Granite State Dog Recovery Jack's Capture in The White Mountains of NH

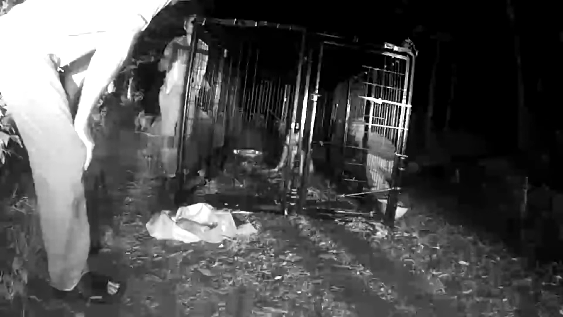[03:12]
I turned it on. I did hit the bar. Boy. And I'm like, it's working. Huh. Oh, I don't know how you think I'm going to get on him. Here, then come over here. Yeah. Oh, I think I need a hold. He needed to that one. Yeah. We got him. Yay. Wow. Hi, good boy. 72 days on the run. You guys are just... You guys probably thought we're nuts out here, right? I thought you were very... We were like, oh my god, when's he coming? We're tired. Hello, cool. What, did you guys get paid for this? No. Nothing really.
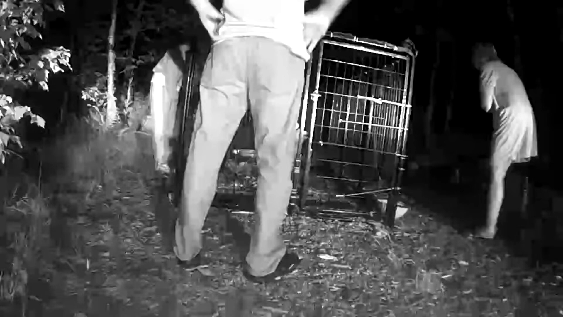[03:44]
It's all volunteer. All volunteer or donations? Donations, yeah. Well, I hope the owner pays you. She's got enough on her plate. It's okay. We do this out of the kindness of our hearts. Yeah. Well. Come here. Good boy, Jack. Not many people would. He doesn't seem very ferocious, huh? No, he seems calm now. Yeah, good boy. Come on, Jack. Come on. Good boy. Good boy. He's a good boy, Jack. It's almost like you could walk in there with him. He's like, just not yet.
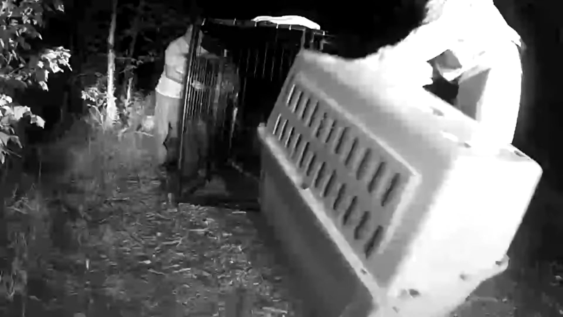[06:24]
And that way he can stay in the barrier kennel? Absolutely. I'll leave him in the garage. Okay, Jen, come on over here. You're going to be the one going in? Yeah, I'll go in. Okay. Hi, good boy. I would have. I thought I. All right. You got that tight? I got it. Good boy. Because he might flip. Yep. I got it tight. Yeah, I doubt if she's still there. It's, what is it, after 11? Right. Do you mind just pushing this behind me? Not at all.
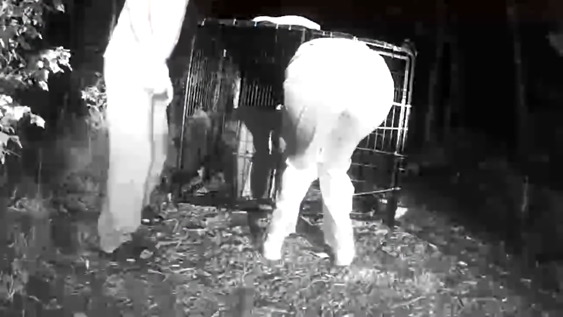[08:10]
Big girl coming in. I need some. It's okay, Jack. Do you get to go home to Mommy and Daddy now? Nope, I got it. You got it? Yeah. That's a good boy.
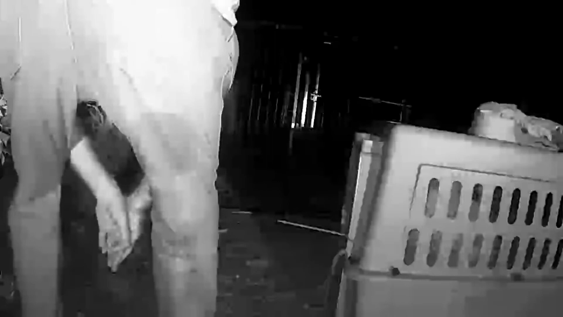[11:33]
Jack, you don't seem so timid. What's the matter with you? Why are you so afraid? He's great. I'm just scared. You want to give him one of our flashlights, Jen, in the front? Yeah. It's a little sucker, as bright as can be. Oh my God. We got you, Jack. You go home. Yay. 72 days. There you go.